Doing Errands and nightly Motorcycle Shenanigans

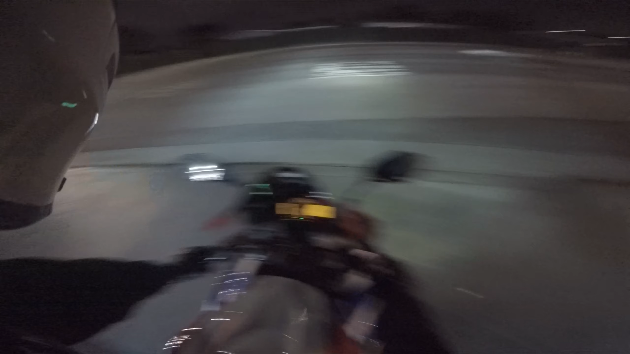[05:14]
go after this car. I think you'll be able to. You guys good? I'm going slow.
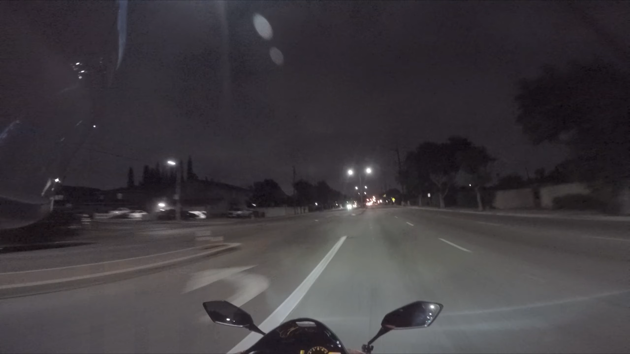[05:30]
Alright. That's all I needed. Which way are you going, Bradley? I'm on your left.
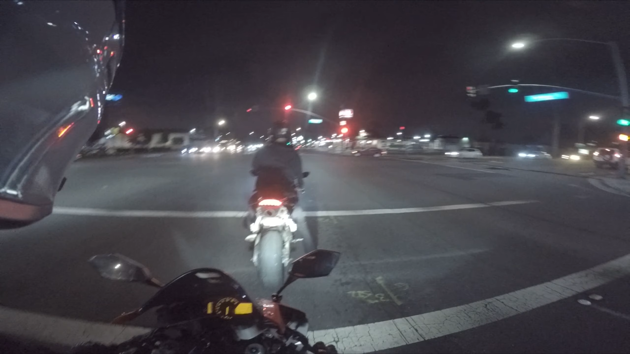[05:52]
Ooh, Carmi. Yeah, we chose the wrong day to cruise it, fool. I know, look at these guys. The guys are most bigger. Damn, dude, that Mustang's hauling an ass too, huh?
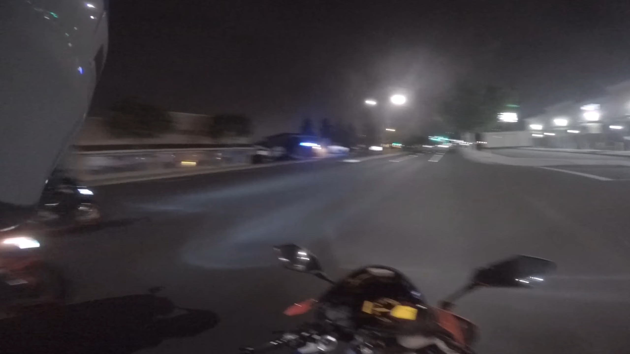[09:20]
That was so bad. No. Oh. Alright. I didn't know he was going.